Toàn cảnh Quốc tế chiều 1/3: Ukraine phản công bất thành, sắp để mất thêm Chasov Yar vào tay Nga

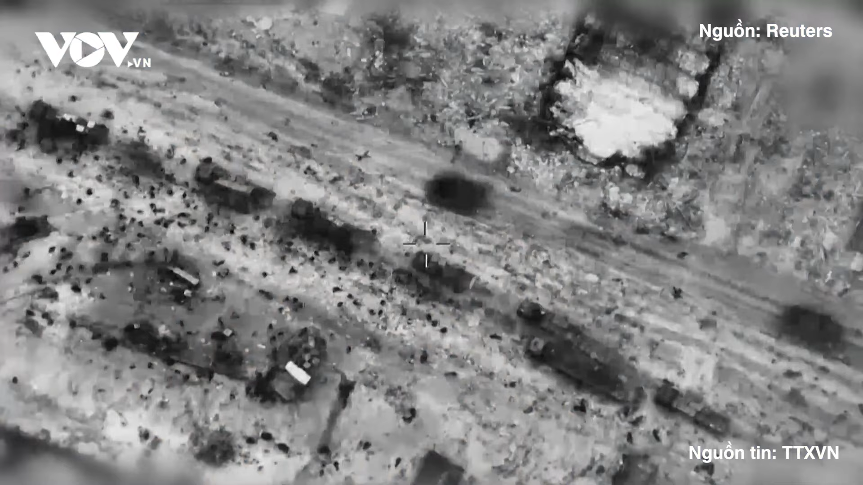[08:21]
một nguồn tin Israel tiết lộ với hãng AFP rằng đám đông đã tiến gần lực lượng quân đội Israel theo cách mà họ cho rằng có thể gây nguy hiểm
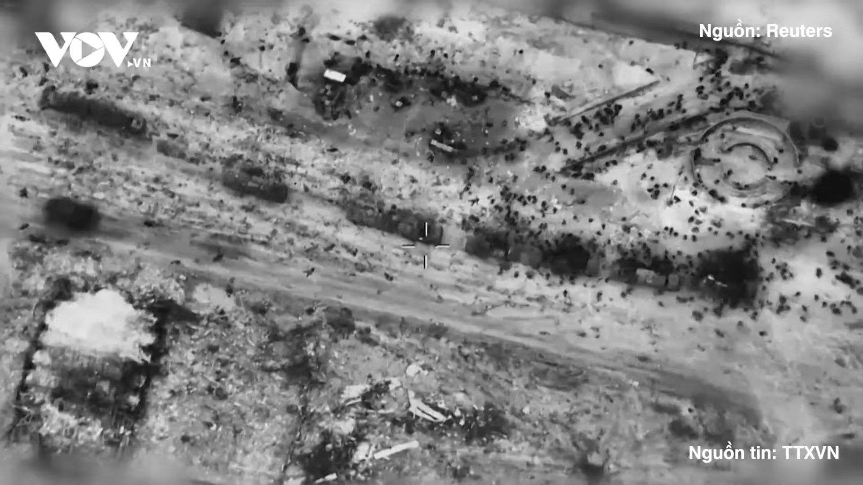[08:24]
đến bình sĩ buộc họ đáp trả bằng hỏa lực Trong một tuyên bố,
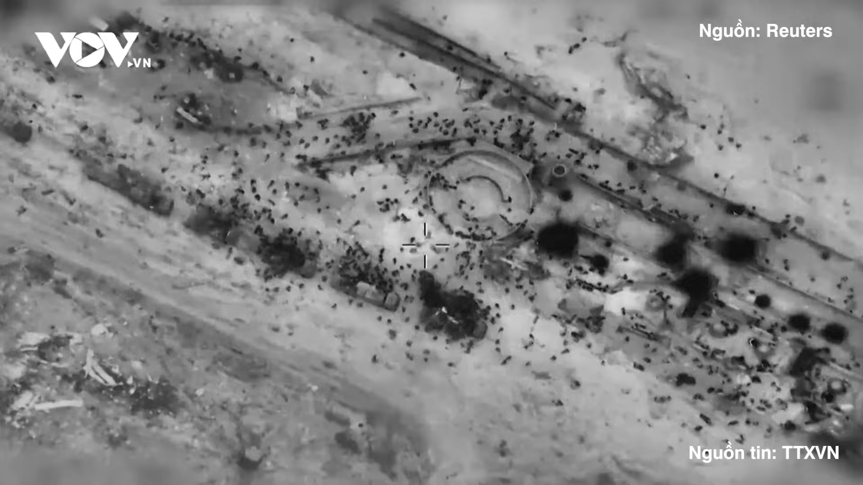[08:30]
phong trào khối giáo Hamas cho rằng sự việc trên có thể dẫn đến sự đổ vỡ cuộc đàm phán hiện nay nhằm đạt được thỏa thuận ngừng bắn và trao trả tự do cho các con tin ở dài Gaza